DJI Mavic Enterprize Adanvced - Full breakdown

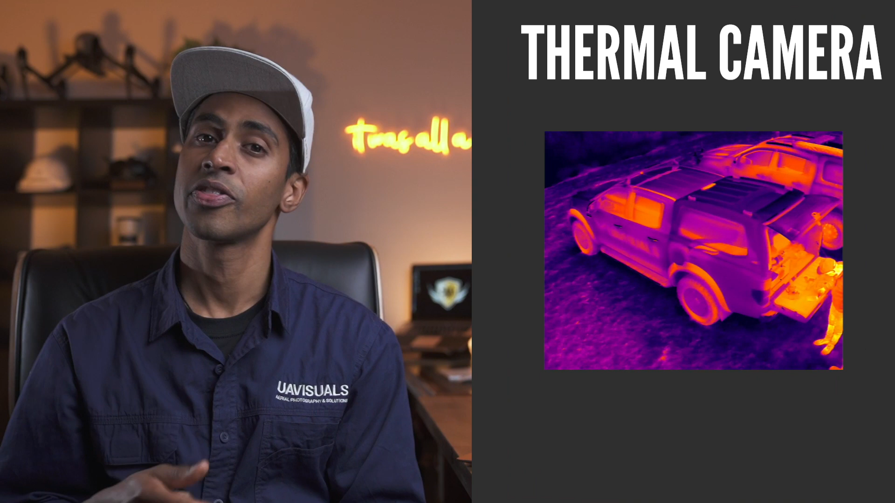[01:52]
So firstly, the thermal camera. The dimensions are 640 by 512 pixels at 30 Hertz and is a 9mm lens equivalent, which spits out an R JPEG image.
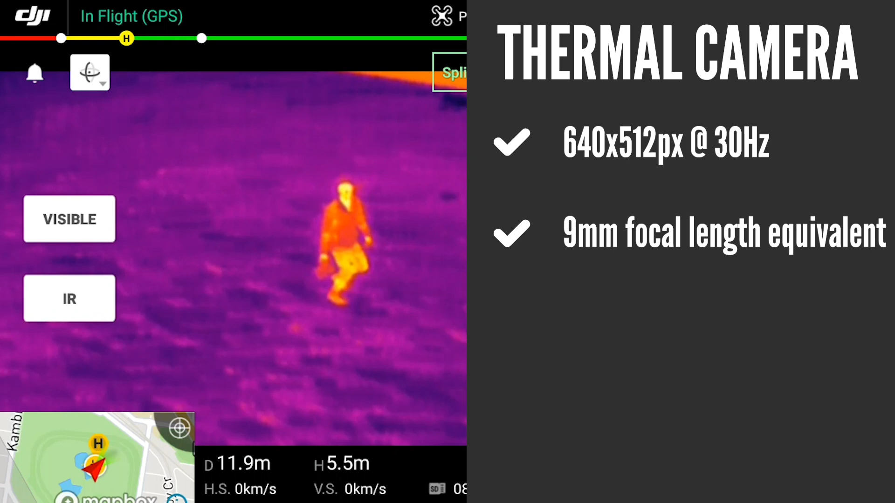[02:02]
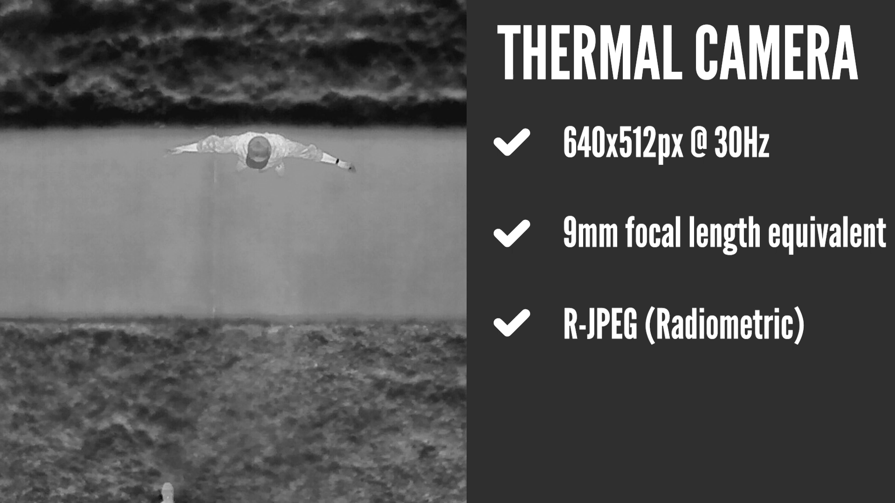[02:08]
So the R in front of the JPEG stands for radiometric, and we can zoom in 16 times digitally,
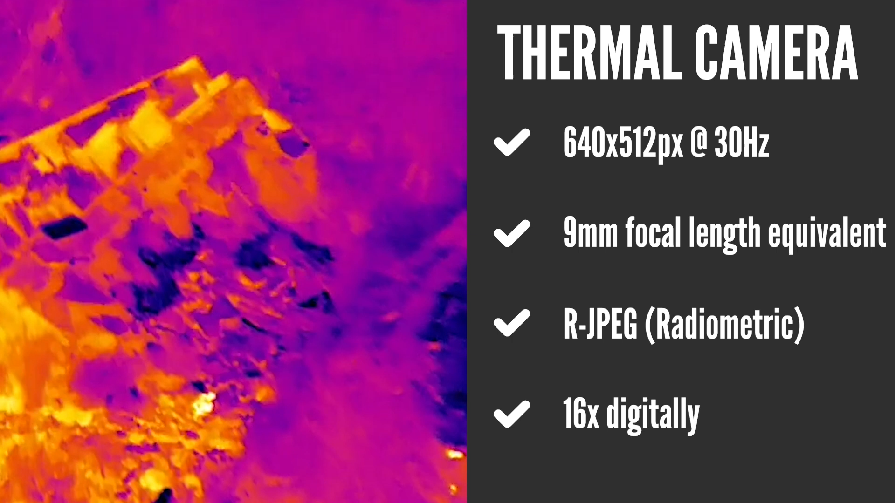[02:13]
which is nothing really to call home about, as I said, but you know, it's still a good feature.
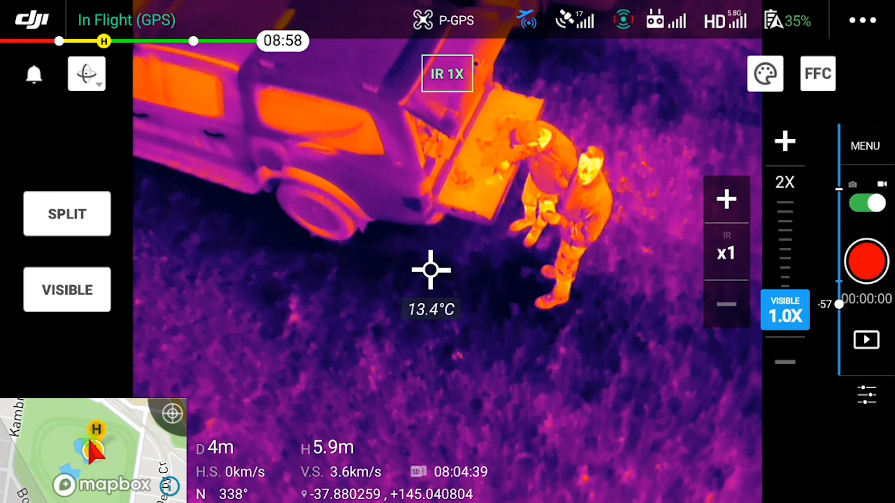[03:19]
On screen: spot 13.4°C
which means you can determine the temperature variation per pixel, and you can get readings of the hot and cold spots in that one image or in a frame.
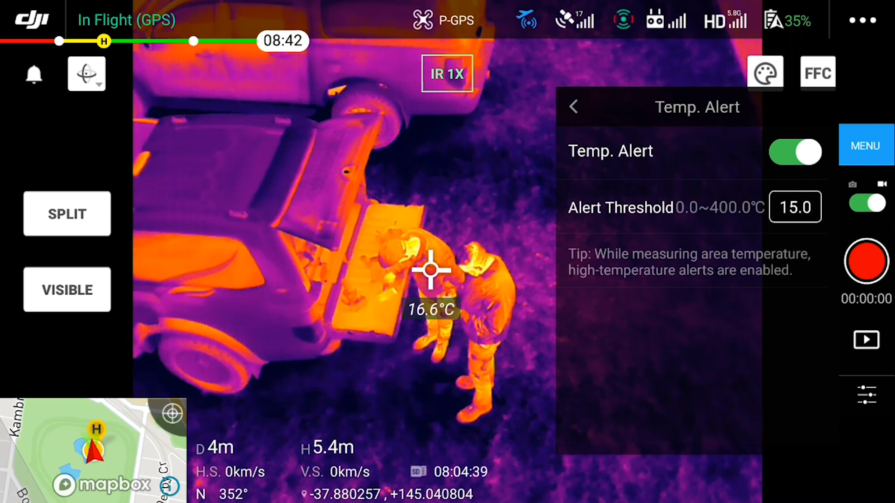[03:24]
On screen: spot 16.6°C
And it's tiny, it's quiet, it literally takes two minutes to set up and throw up in the air.
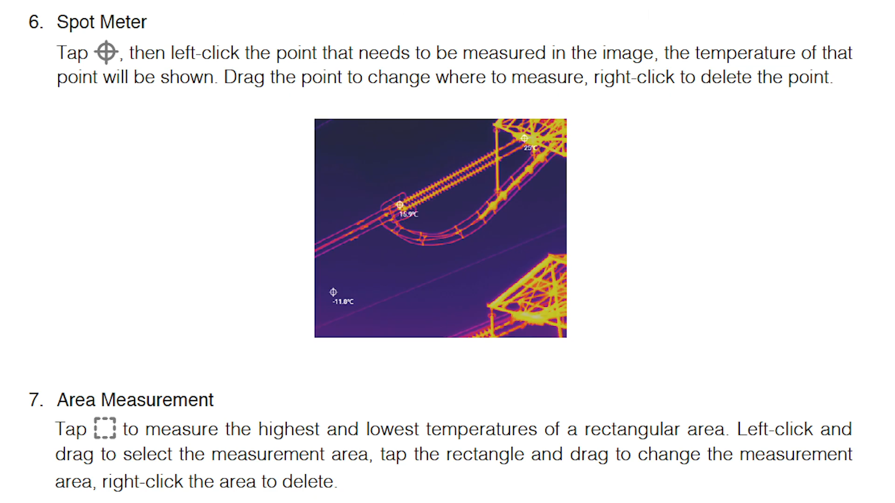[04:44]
Some of the things you can do in this software includes you're able to identify temperature information on the critical areas such as hot spots and cold spots.
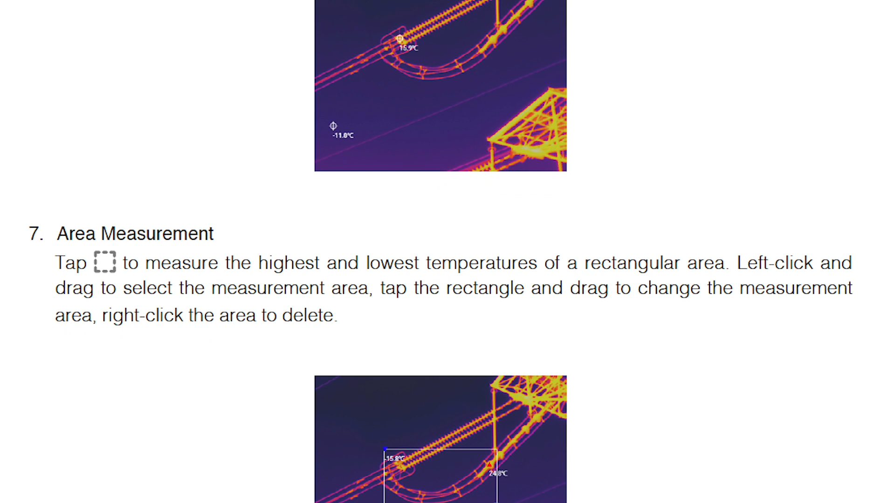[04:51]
You can select a certain area where you can measure the hottest part and the coldest part of this frame.
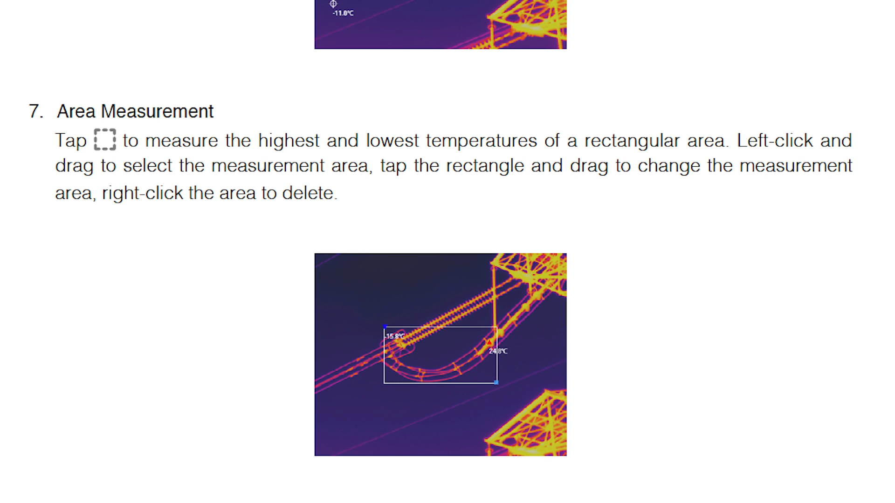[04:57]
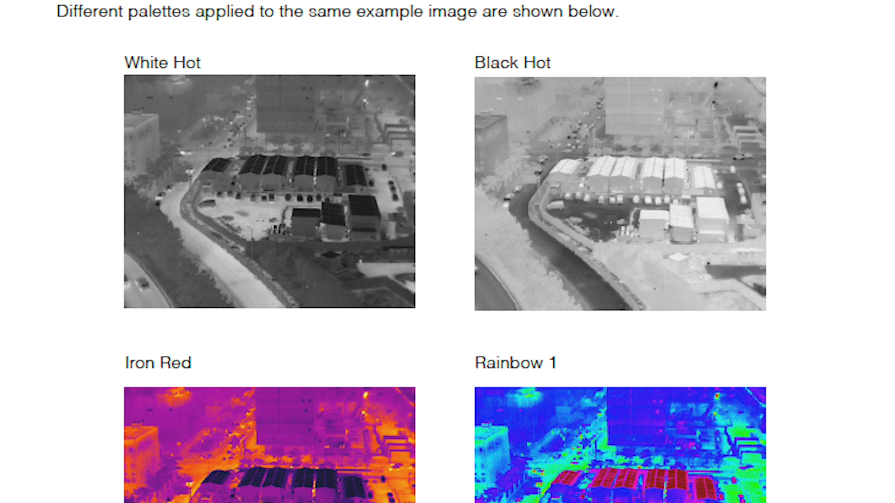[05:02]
You can also change the different color palette options such as white hot, black hot, rainbow, iron red,
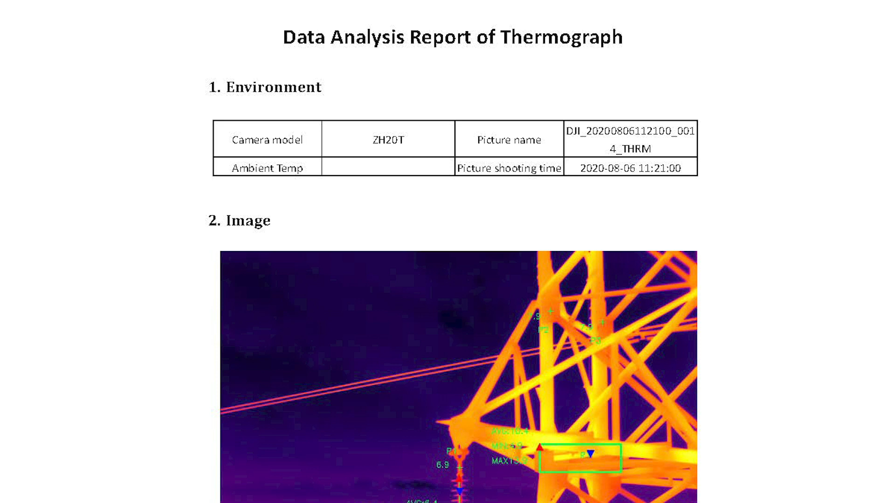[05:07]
and also good news with the new version now enabling reporting. So let's look at the 48 megapixel visual camera.